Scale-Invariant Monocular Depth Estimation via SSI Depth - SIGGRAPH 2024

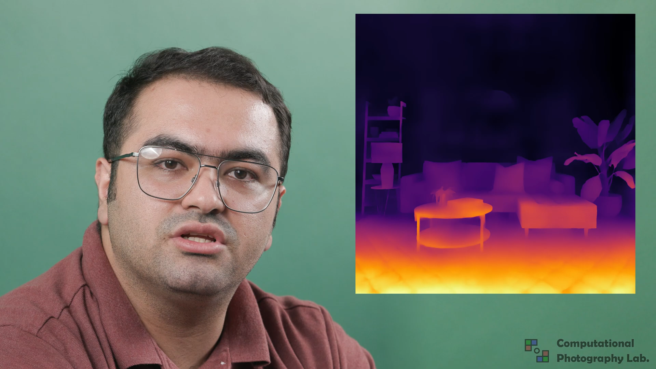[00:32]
Although it is not geometric, disparity estimation allows us to train on abundant of stereo datasets with a strong generalization. It can also generate accurate high resolution details.
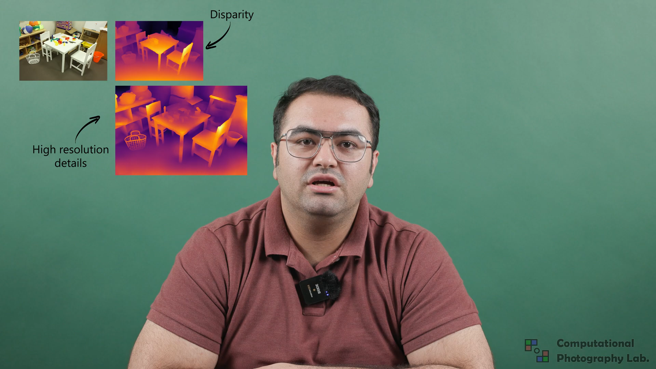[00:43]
In the second step, we provide disparities and depth details to a second network to generate our final geometric depths.
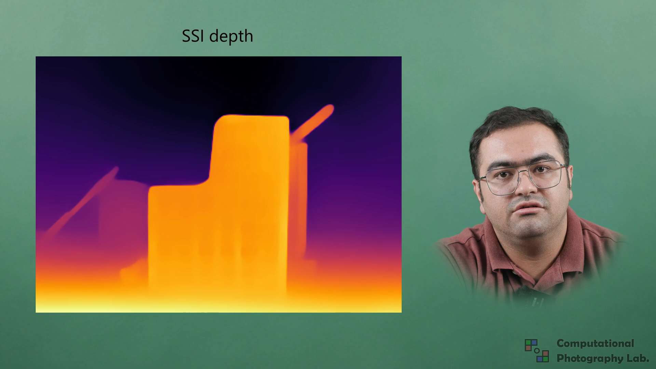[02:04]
To enhance the sharpness of the results, we introduce a sparse ordinal loss. Our ordinal loss penalizes incorrect
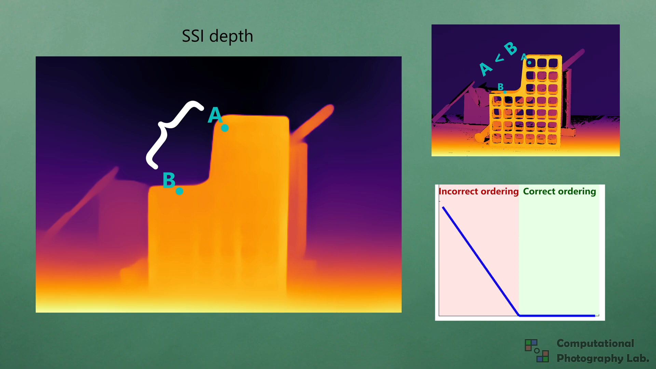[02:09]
depth ordering of randomly selected pixel pairs. Adding our ordinal loss leads to sharper results with more accurate depth discontinuities. Our SSI depth significantly improves the state-of-the-art in generating intricate details.
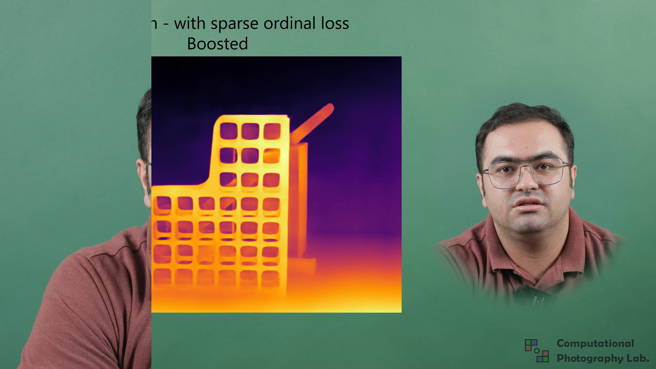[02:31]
SSI depth has different qualities in different resolutions as we analyzed in our CVPR paper from 2021.
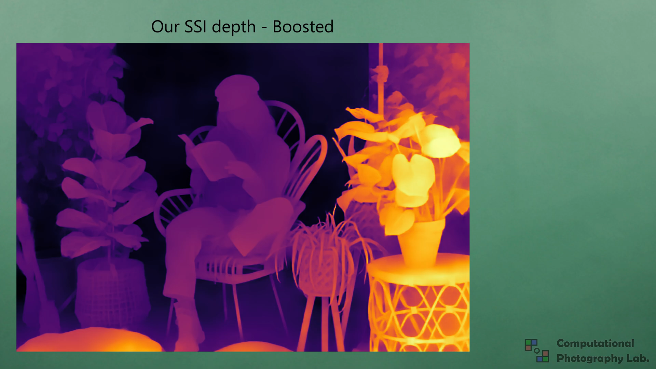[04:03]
For a scale invariant depth estimation, many methods use a single forward pass.
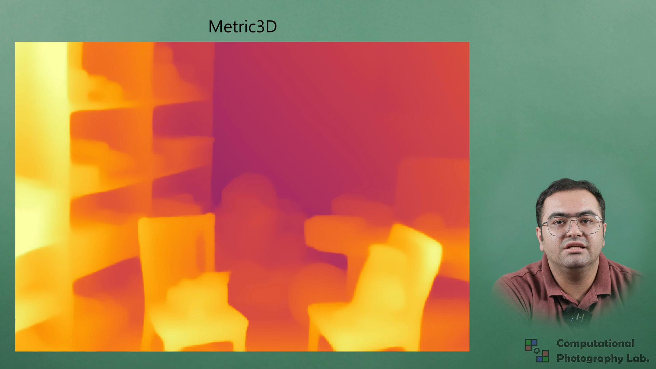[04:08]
This results in a lack of fine details.
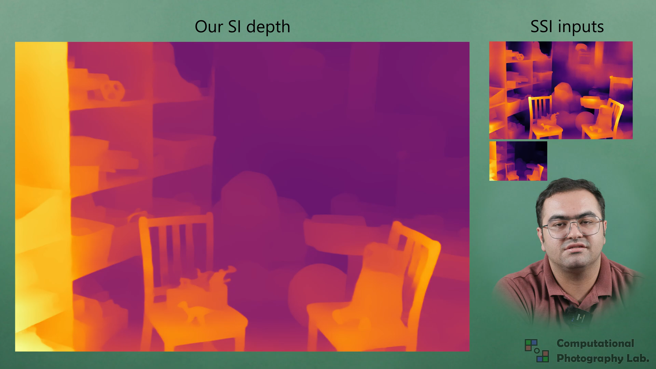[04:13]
With detailed depth discontinuities readily available in the input, our SI network can generate high-resolution results. LIRES and ZOE depth also use SSI depth as input. However, our multiresolution two-step approach is able to take better advantage from its SSI inputs.
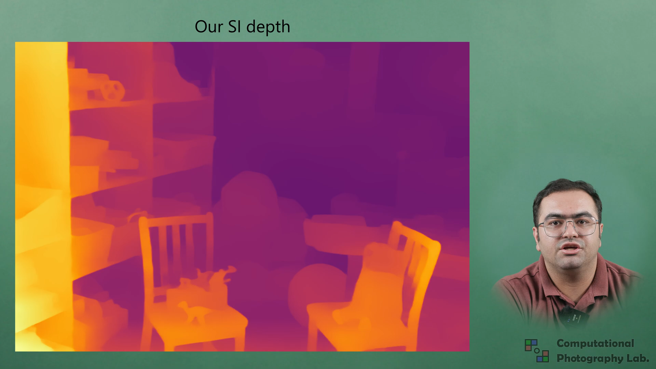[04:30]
PatchFusion generates many estimates for a detailed result.
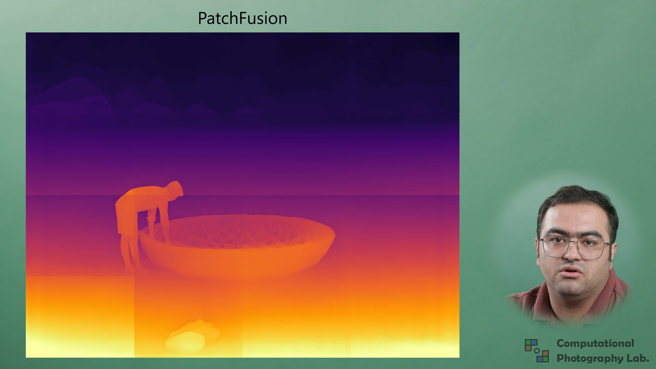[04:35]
This results in a three-minute runtime and patch boundary artifacts.
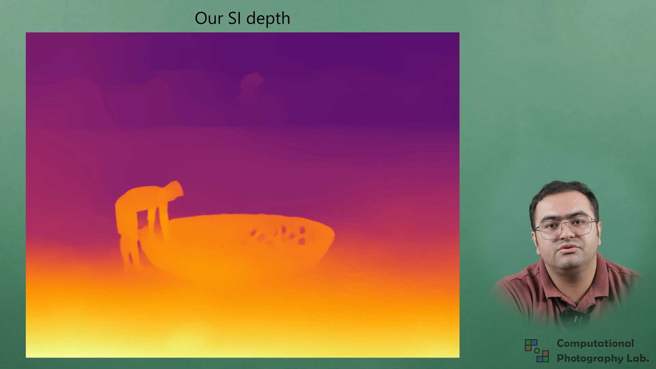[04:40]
Our method takes less than three seconds to generate highly detailed geometry.